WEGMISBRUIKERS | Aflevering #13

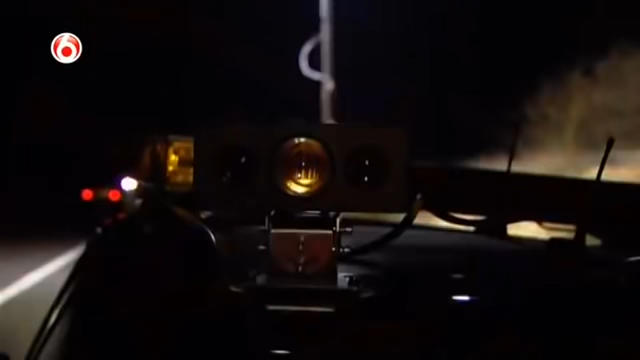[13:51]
Ze kennen de auto's van de voorkant. Als hij piept, dan houdt in dat het kenteken leest.